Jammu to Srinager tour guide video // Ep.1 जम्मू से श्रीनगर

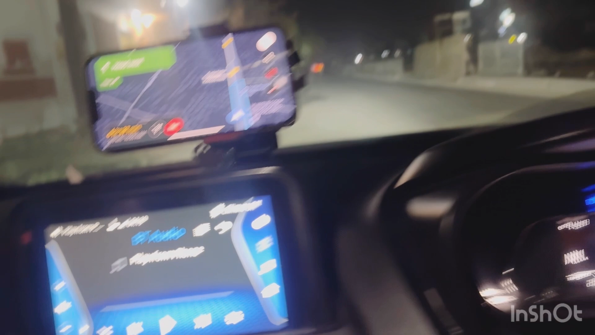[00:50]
श्रीनगर है टोटल यहाँ से 249, 6 hours 37 minutes.
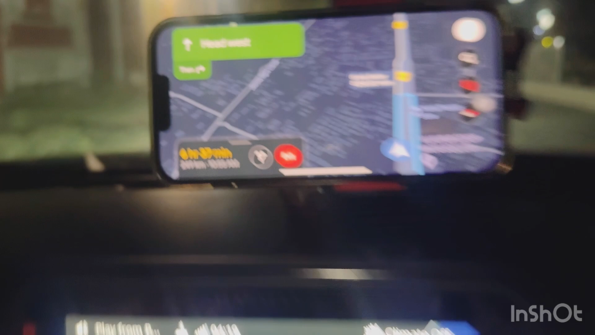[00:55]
सो देखते हैं कितना टाइम लगता है. बाकी मैंने यहाँ पे ट्रिप मीटर वगैरह सब जीरो कर लिया है,
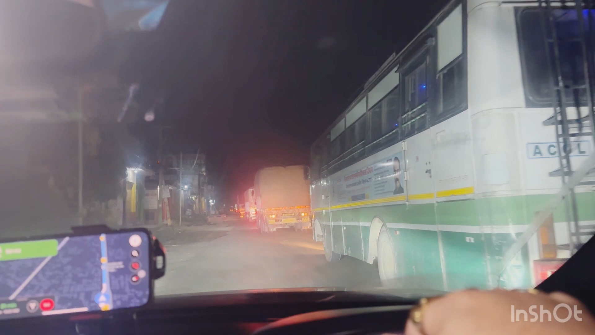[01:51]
आपको अभी अभी ट्रक ही मिलेंगे और पंजाब रूट की गाड़ियाँ वगैरह. लोकल ट्रांसपोर्ट अभी बंद है, क्योंकि 4 बजे कौन ही जाएगा सुबह. सो चलते हैं आगे, देखते हैं और आपको दिखाते हैं साथ साथ.
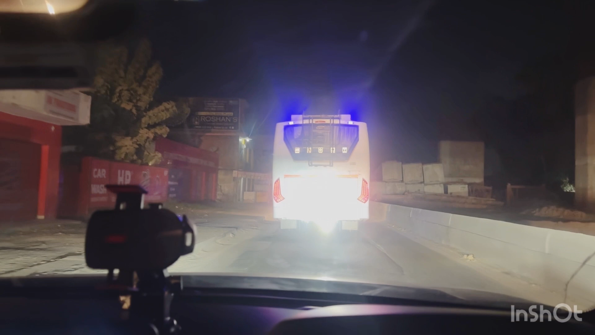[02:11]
सोचा था सुबह सुबह गाड़ियाँ वगैरह नहीं मिलेंगी, बट काफ़ी है ट्रक बसेस. और हमारे यहाँ का रोड भी ख़राब ही है.
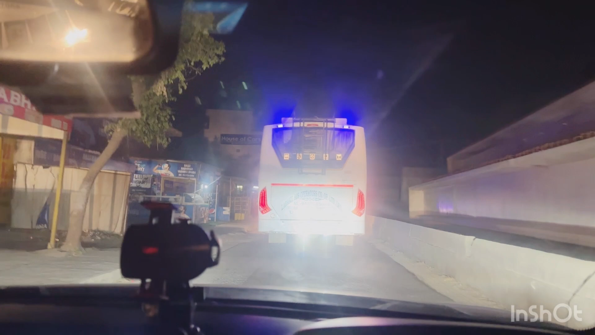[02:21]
सांबा के आगे पूरा काम चल रहा है NH-44 का, तो उस वजह से थोड़ा टाइम लग सकता है आप लोगों को, कोई भी बाहर से आ रहा है तो. अपना आपको कठुआ तक तो अच्छा मिलेगा, कठुआ के आगे रोड काफ़ी ख़राब है, वन वे है.
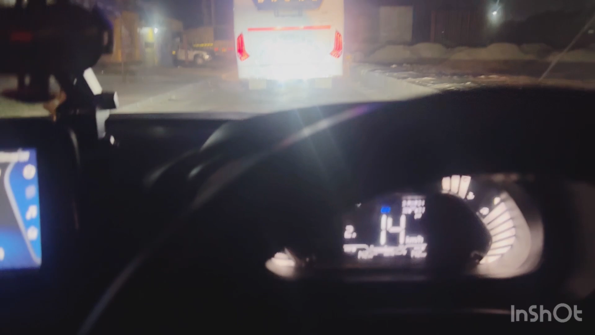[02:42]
अभी देखो क्या स्पीड है मेरी, 14-15, बस यही चल रहा है कब से.
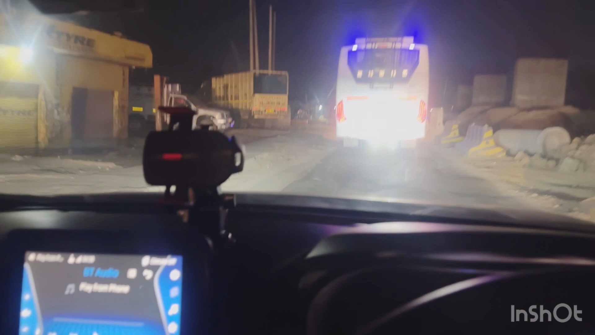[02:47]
और घर से निकले हुए 30 मिनट हो गए, अभी तक कवर करा है सिर्फ 12 किलोमीटर.
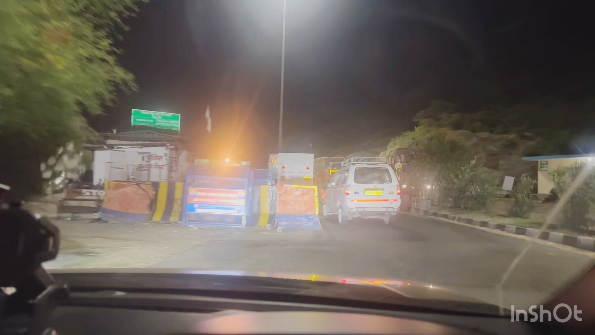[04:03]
इस टोल का नाम है, आपको मालूम है कौन सा टोल है? नगरोटा वाला टोल है शायद, नगरोटा.
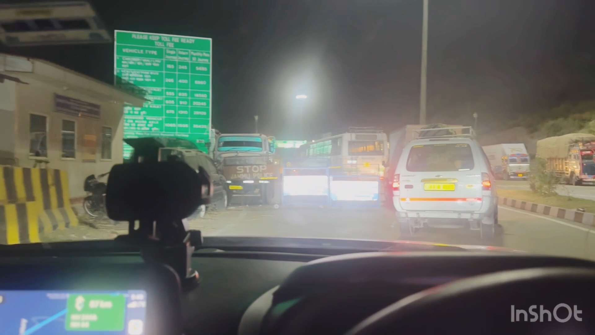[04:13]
मैडम कैसा एक्सपीरियंस जा रहा है फिर, क्या कर रही हो आप बिजी हो?
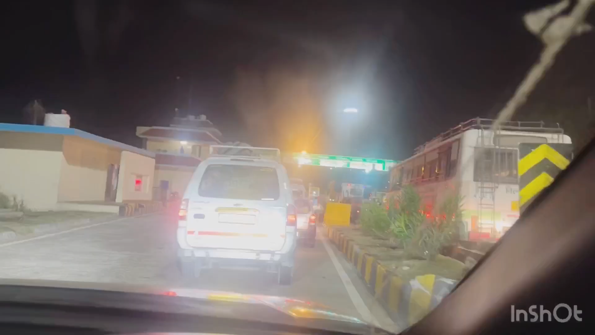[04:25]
फास्ट ट्रैक पे भी लाइन है देख लो, और गाड़ी भी अच्छा दे रही है माइलेज.